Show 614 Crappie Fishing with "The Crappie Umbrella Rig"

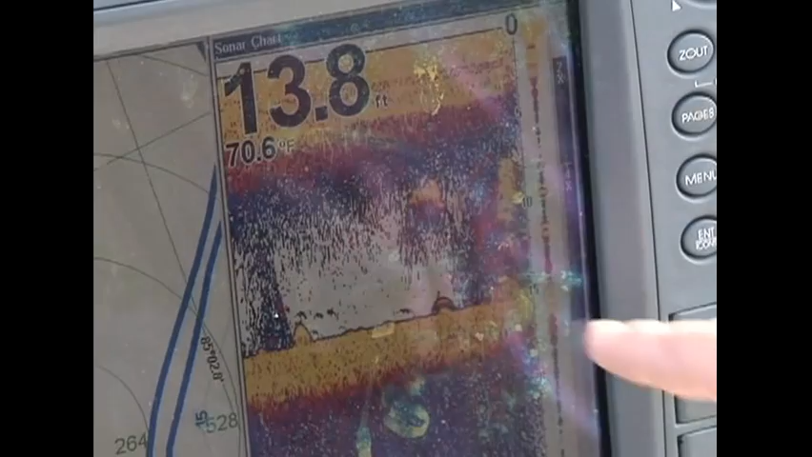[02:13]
On screen: depth 13.8 ft, water 70.6°F
They're all in it. These little highlighted, yep, look at there. Yep. Look at the fish. Look at the fish in there.
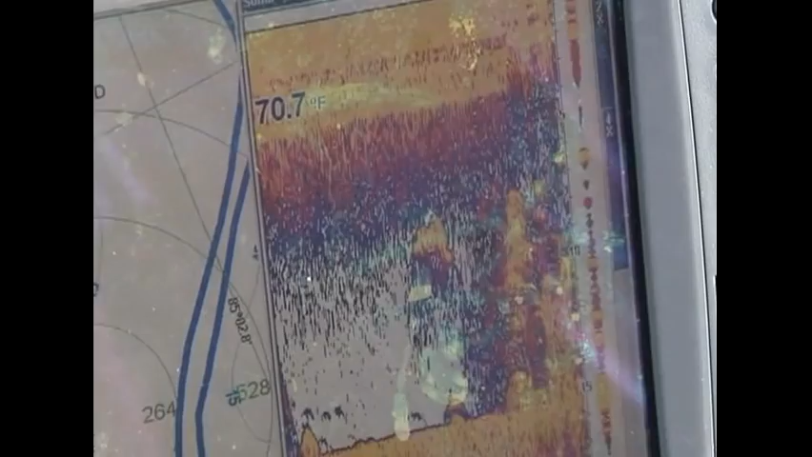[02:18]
On screen: water 70.7°F
Some arches. Yow, wait, look at all these little, those brush pile. No, that's crappie right there.
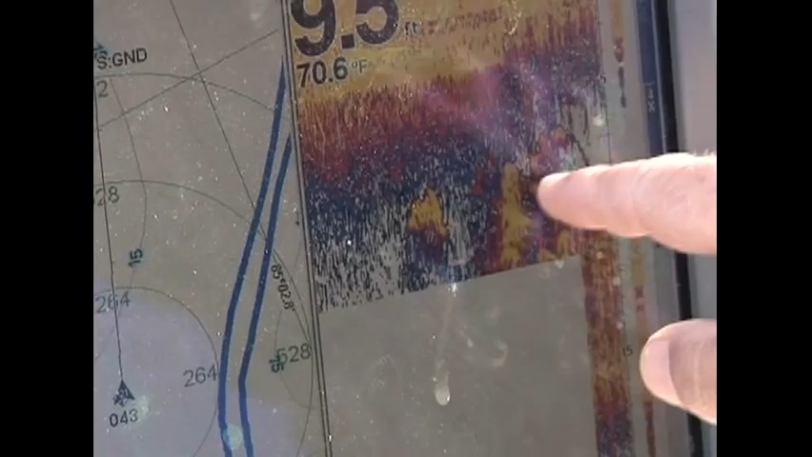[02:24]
On screen: water 70.6°F
I guarantee you those are crappie right there. Yep. And it's so thick, it made a fake bottom. That's it jumped right up to 8 foot. That's right.
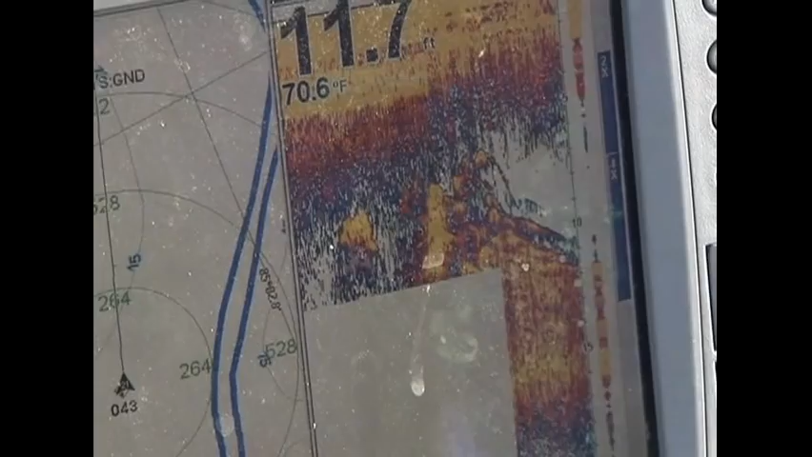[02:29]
On screen: water 70.6°F
They're all in it. Excellent. All right. I bet we'll get a nibble here.
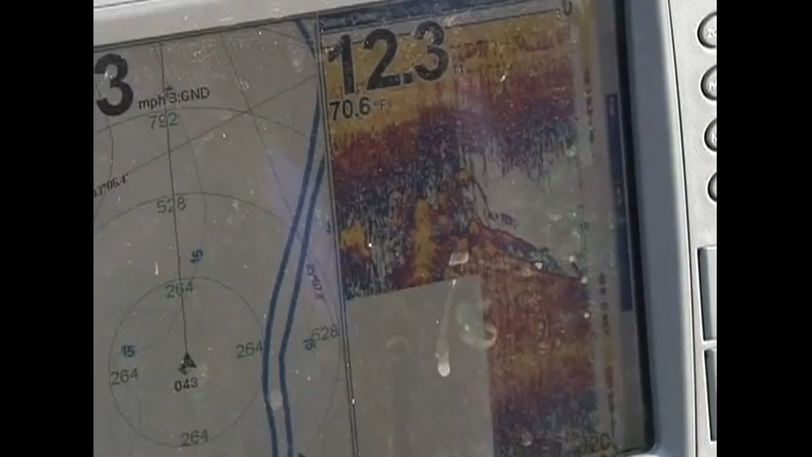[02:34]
On screen: water 70.6°F
Those look like pretty good fish. See them lumps?
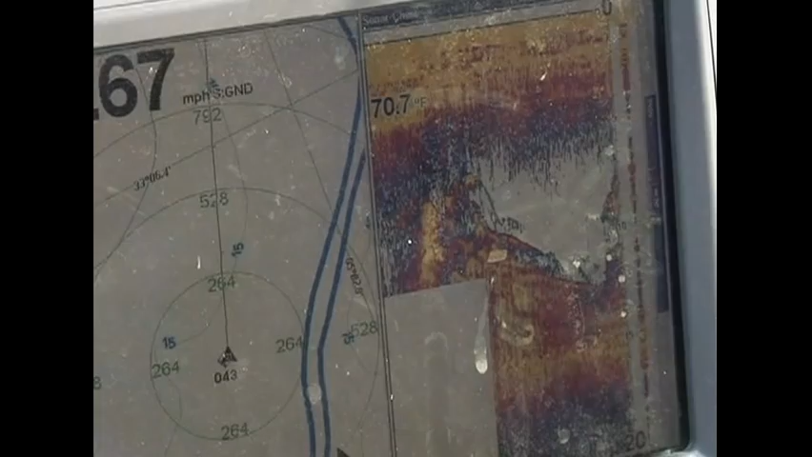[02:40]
On screen: water 70.7°F
And that brush pile, see how far away I am from the buoy? And look at that, it's gonna black my screen out again.